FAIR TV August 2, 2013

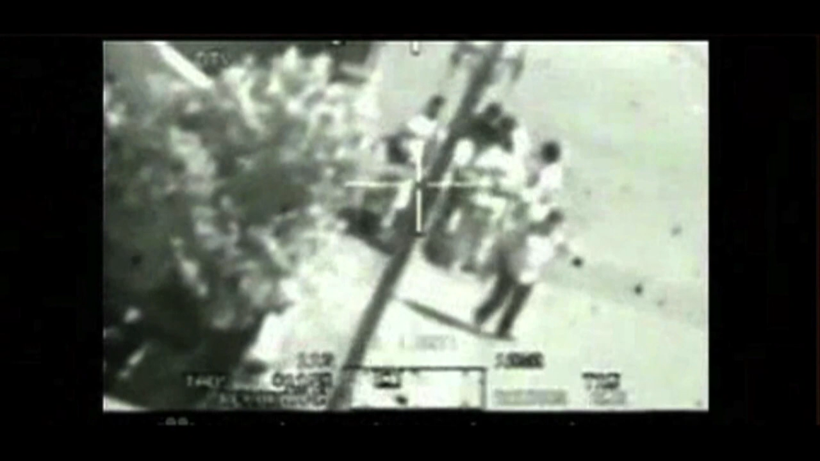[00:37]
In a pre-trial statement to the court, Manning admitted he leaked this classified video of an Apache helicopter attack in Iraq that killed a number of insurgents and two innocent civilians.
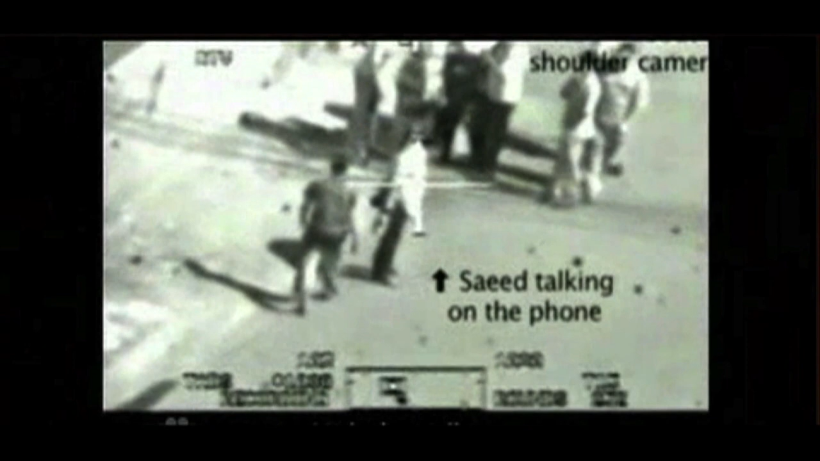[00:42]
But the video doesn't show the killing of insurgents.
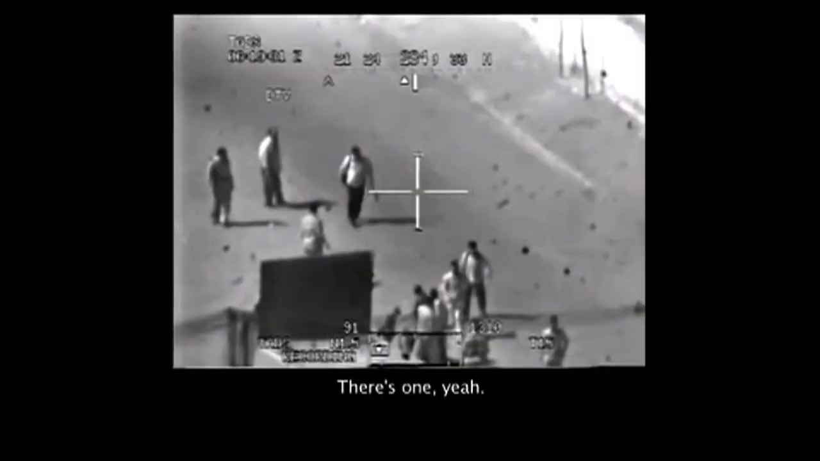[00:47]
There is a strike on a group of men, ostensibly because one has what appears to be a weapon.
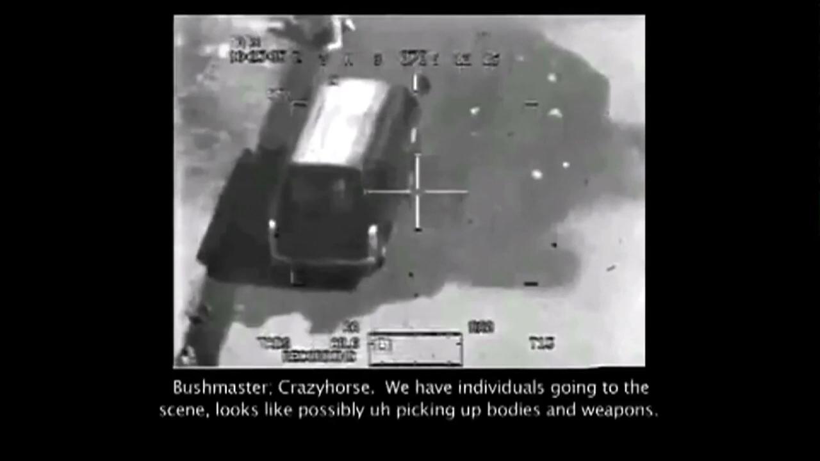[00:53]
Then a second attack on a car that arrived at the scene to assist a wounded Reuters journalist. The driver of the car was killed and his two children were injured. The third strike was a Hellfire missile fired into a building.
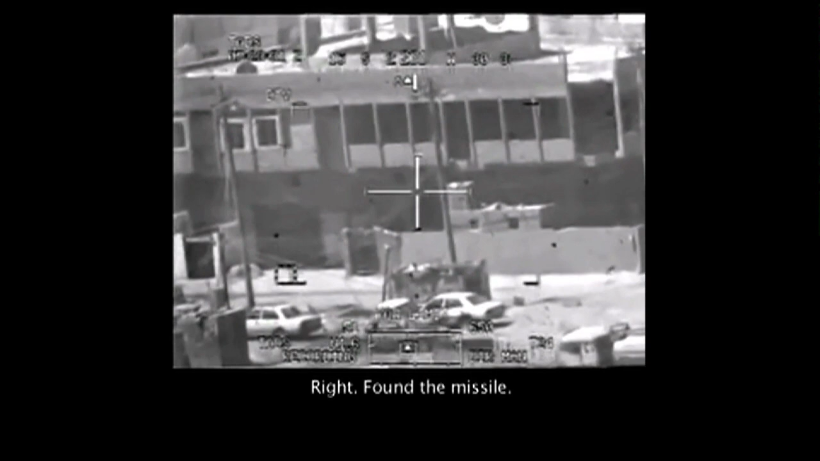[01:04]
It is unknown who was killed in that attack. A reporter affiliated with WikiLeaks claims to have interviewed the owner of that building.